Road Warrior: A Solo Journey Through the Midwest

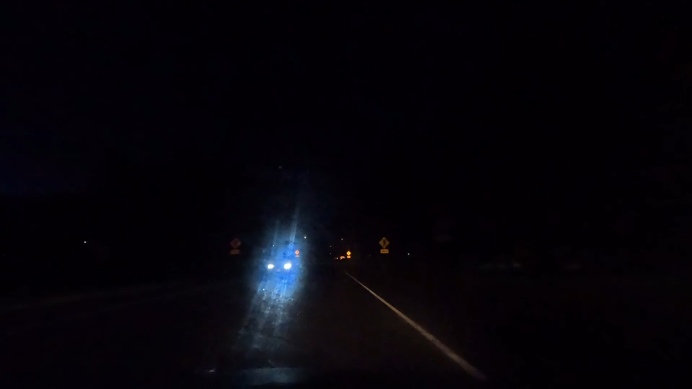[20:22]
I pass a state park I'm not interested in. I'm sure it costs money. Interlochen State Park. And then there's like a community park further south next to an airport. I'm curious about that. I might try to hit another library today. Oh my god, I'm getting foggy. Oh, there we go. That helps a little. Okay.